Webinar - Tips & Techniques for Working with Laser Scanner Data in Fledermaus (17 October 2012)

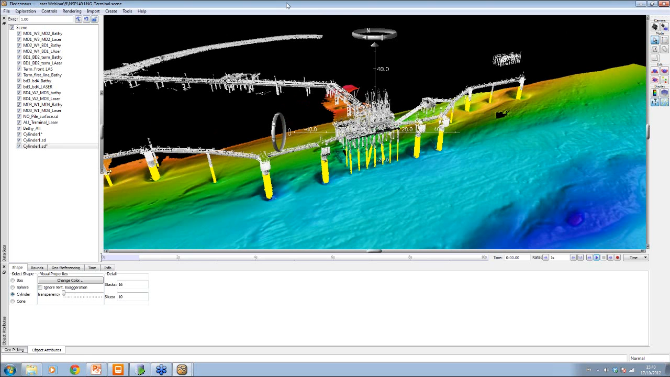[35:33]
The answer with that is you're rendering at full point density all the way through, whereas here you're waiting for the scene to catch up depending on the graphics card that you have.
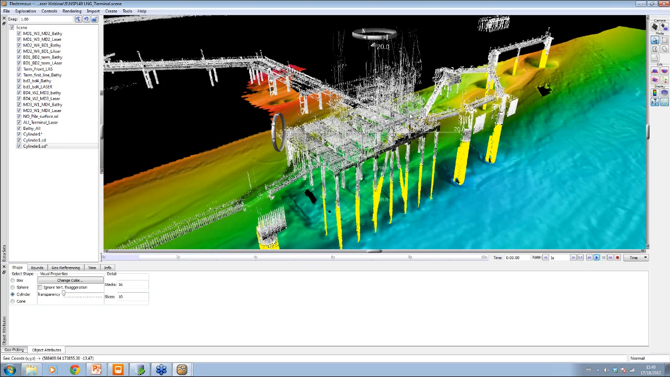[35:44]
And then another example is,
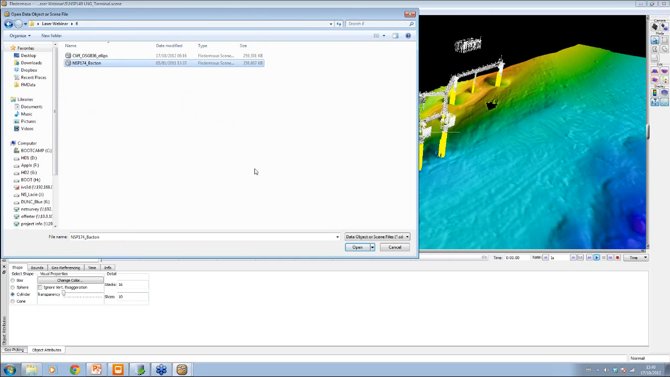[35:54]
over here if I do this one, this
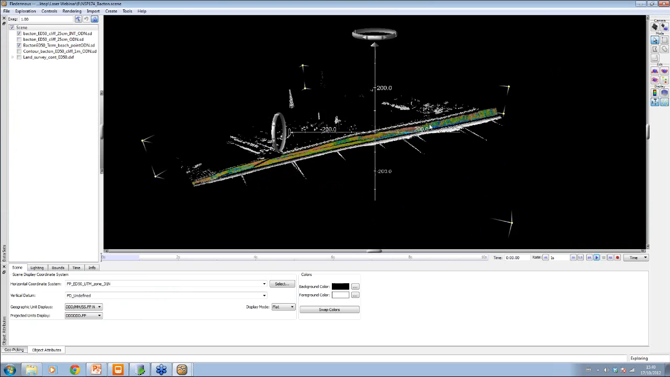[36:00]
is where we've taken some of the points, made a digital terrain model, and this is actually colored now by the intensity of the display, so we have colored by height, and then colored by intensity. So, all that's doing is shading, and then you're shading by the next attribute, which is, so this is a regular DTM,
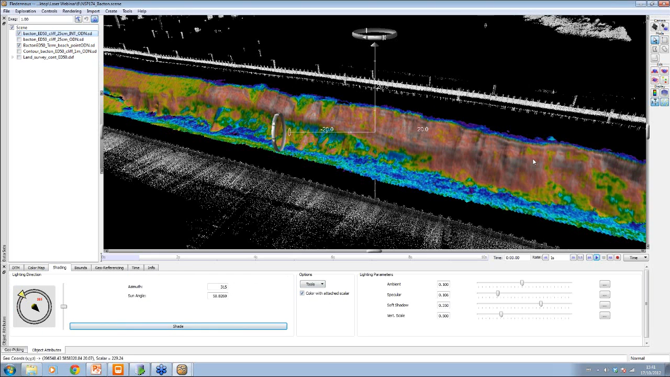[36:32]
and each regular, so this is a regular gridded intensity as well, so it's a scalar. And then we just brought the rest of the data in as points, we can also bring in land contours, or anything else we want, so we can do surface difference calculations based on the DTM, or show the difference contours, and a few other things like that.
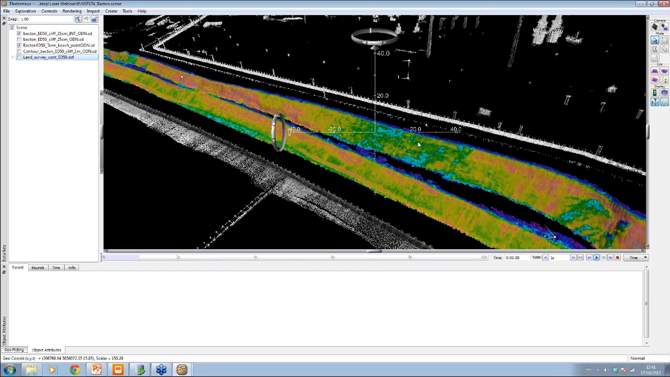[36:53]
So, you just bring in as many different types of data as you can to show you where you're doing it. And then, the last one here
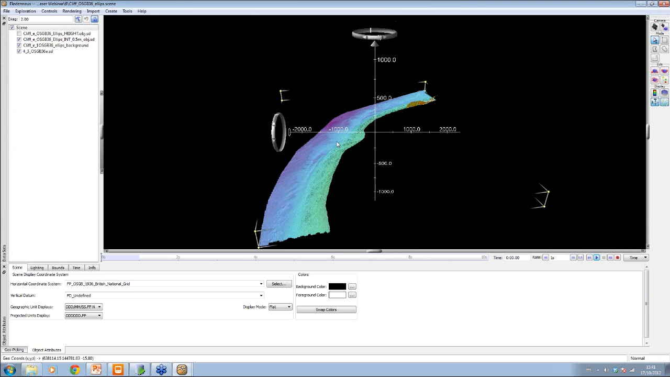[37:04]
is just an example of combining data, different types of data.
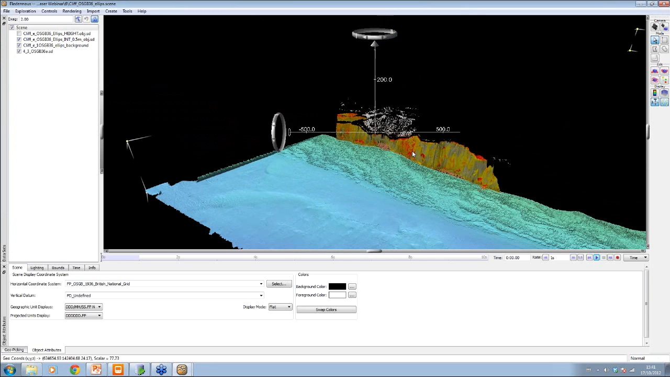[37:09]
So, this is actually a digital terrain model of a cliff, which is being gridded, normally gridded actually, so it's not as, if I did one on one on here,
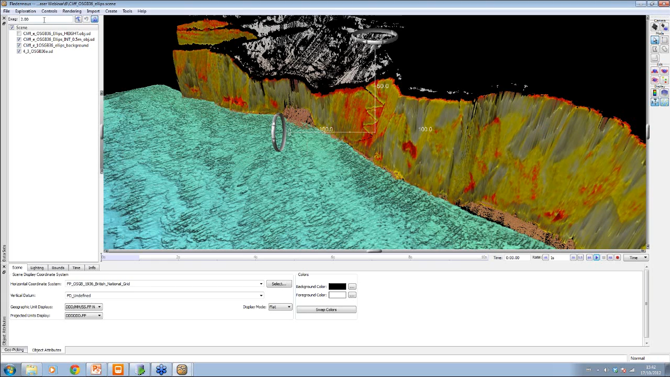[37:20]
you can see it's not as steep as it might be, so you're not having so many issues, we are having a few issues with gridding vertically, but not too many.
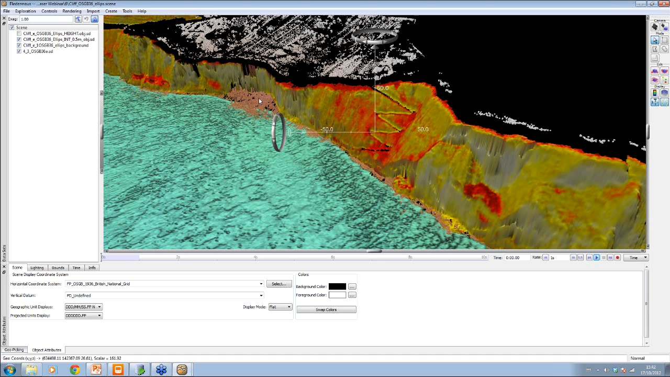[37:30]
And then I've extracted some of the data as points around the beach part here, and then there's also just the distribution of points up here, just on the Coast Guard station up here.
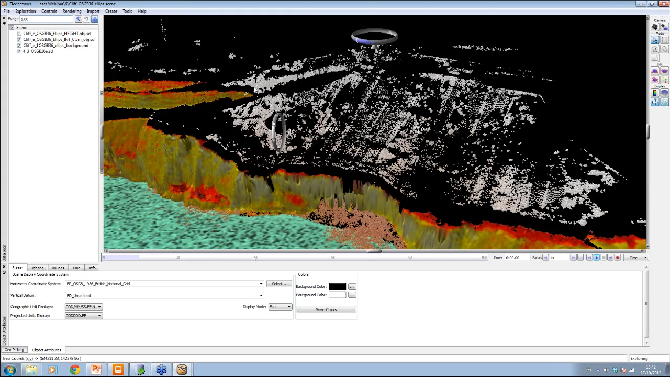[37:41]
So, it's just different, and again we're integrating, these are different resolutions, the cliff is half a meter cell size,
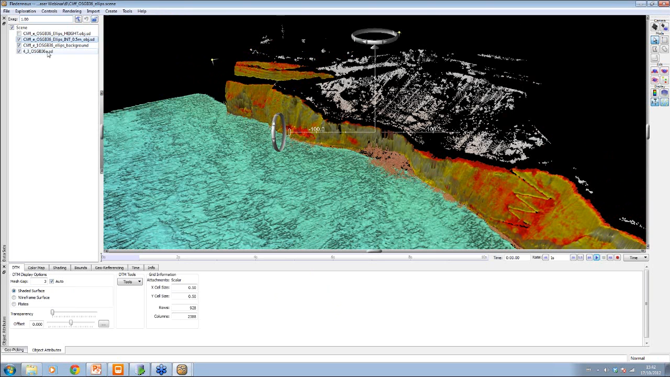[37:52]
the basimetry is one meter cell size, we're not resampling or anything here, we're keeping it individually at its own cell size, and bringing them in. So, to do the, the one thing I'm really showing is, when you're doing the scaler side of things, if you have XYZ data, and I want to bring some in,
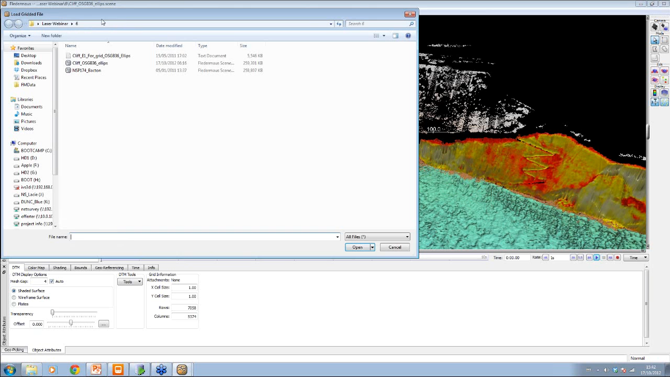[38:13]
you have this, this is the original data for some of the area,
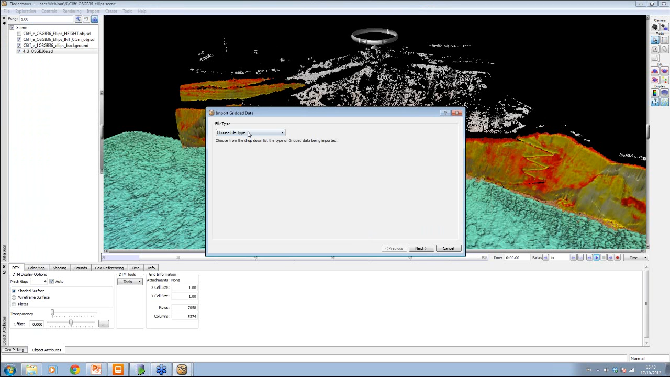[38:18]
and, I'm going to do it the other way, sorry,
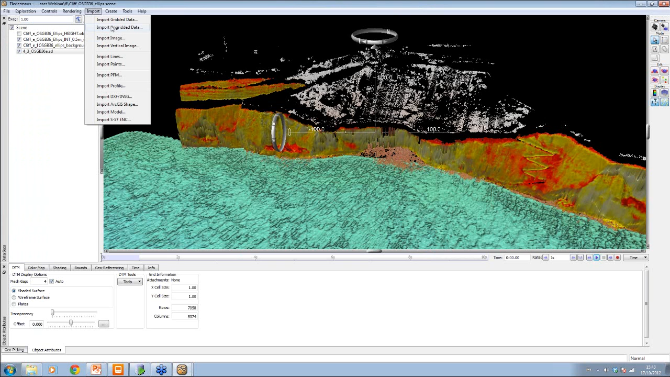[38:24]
it's ungridded data, because it's ungridded, and this is actually intensity, then easting, then northing, then height. So, when you look at here, you've got four different numeric fields, and we can say, well I don't want to, for the digital terrain model with Z, I want the X value to be my easting, the Y value to be my northing, and my Z value to be the one on the grid.